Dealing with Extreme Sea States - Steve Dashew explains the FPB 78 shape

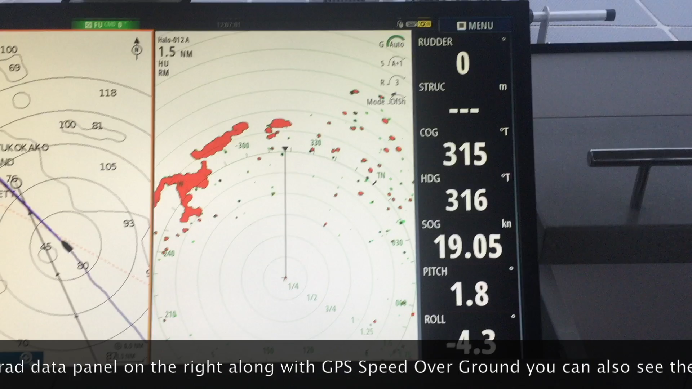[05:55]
Cochise is averaging about
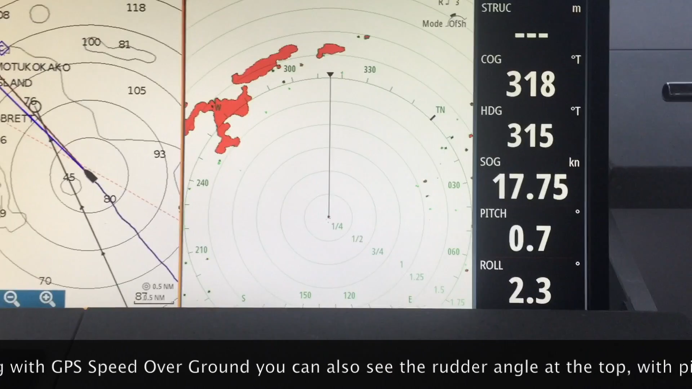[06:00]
17 knots over the bottom with peak surfs to 22 knots.